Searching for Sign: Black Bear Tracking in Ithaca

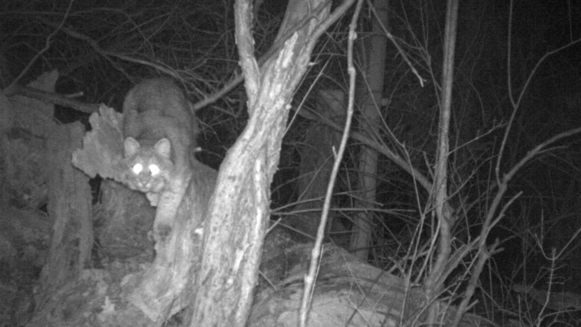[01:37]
pictures of three otters you know hanging out and sliding on ice and then fish are coming by the next day.
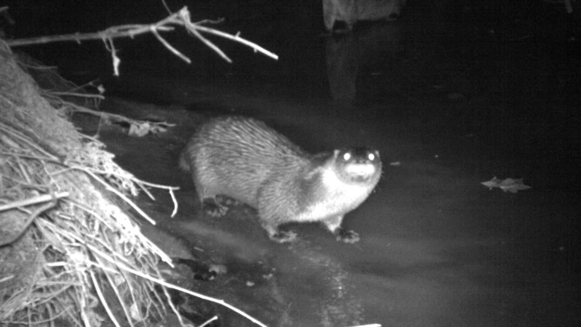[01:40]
It's really amazing to be able to follow these tracks and really connect to the animal in that way and know that you're following a